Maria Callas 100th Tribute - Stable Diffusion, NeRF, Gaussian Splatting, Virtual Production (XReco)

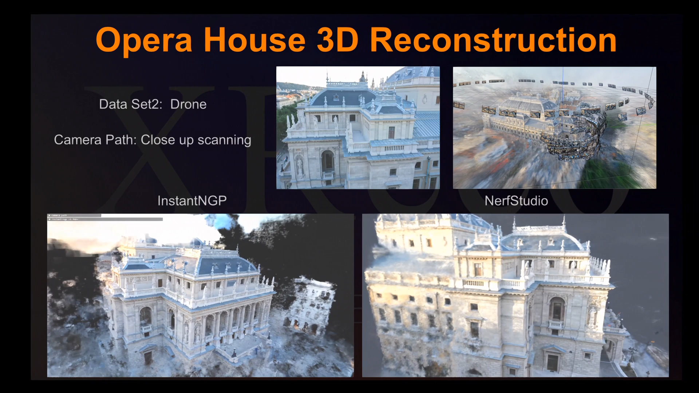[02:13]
drones to scan the interior and the exterior of the landmark building,